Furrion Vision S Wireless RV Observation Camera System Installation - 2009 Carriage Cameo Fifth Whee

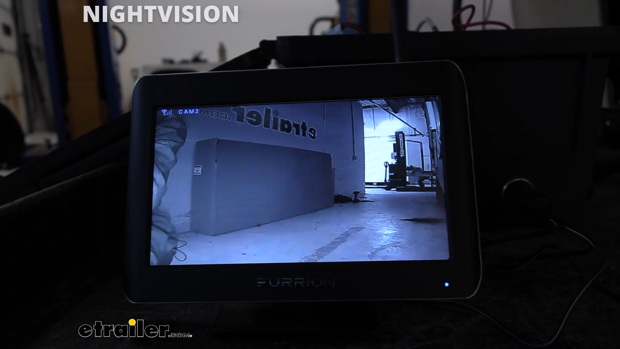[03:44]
After a brief moment, it switched it over to night vision mode. I could actually hear the click here at the camera and see the infrared lights light up. So I know that it's working here. And you guys should be able to see that the display has switched over to black and white for night vision mode.